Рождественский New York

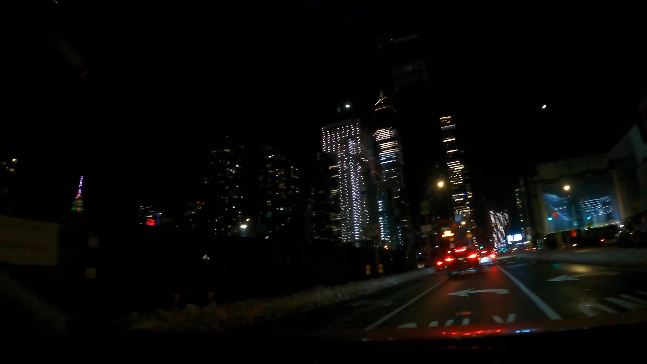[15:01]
Take the Lincoln Tunnel ramp, then merge onto New York. Deep zone.